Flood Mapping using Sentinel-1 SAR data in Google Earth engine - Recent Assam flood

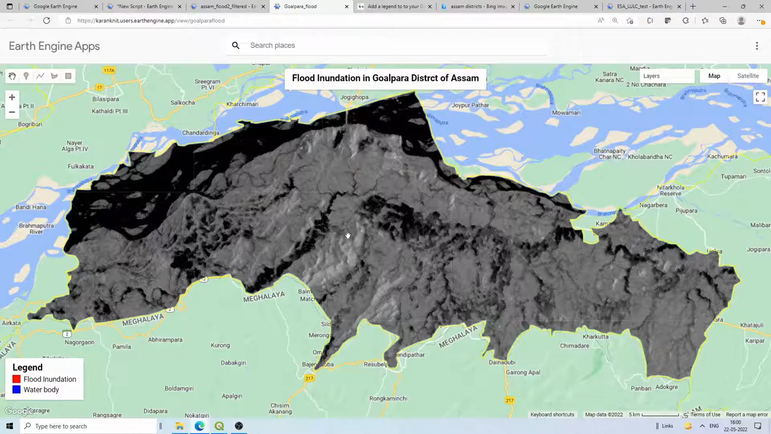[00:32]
inundation these are the regular water body so this is the before image there is no water here and this is the after image and after that we have executed red